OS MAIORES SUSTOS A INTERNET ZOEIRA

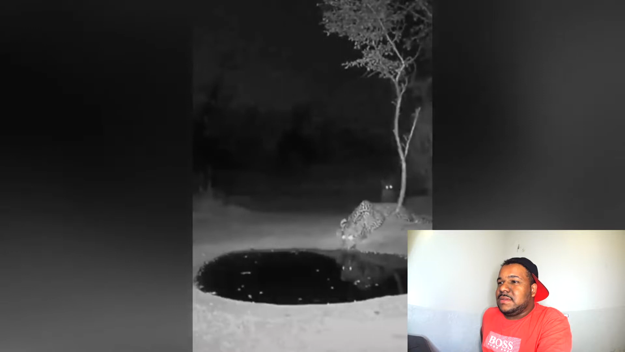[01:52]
Uma onça Com outra onça Caralho, que merda Ela levou um susto